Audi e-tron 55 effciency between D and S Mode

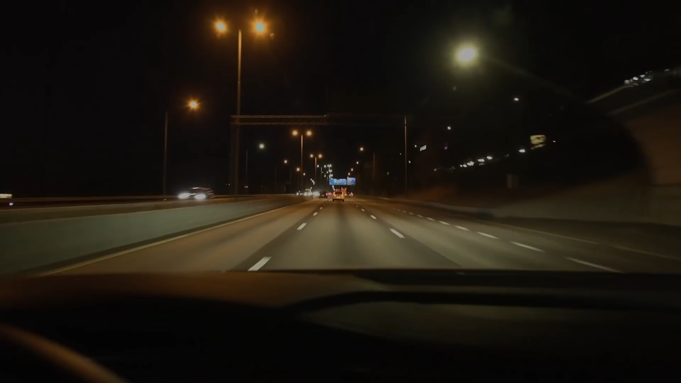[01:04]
So we're on the move now. We're just going to head north on E6, and we will turn around at Urlauskoy.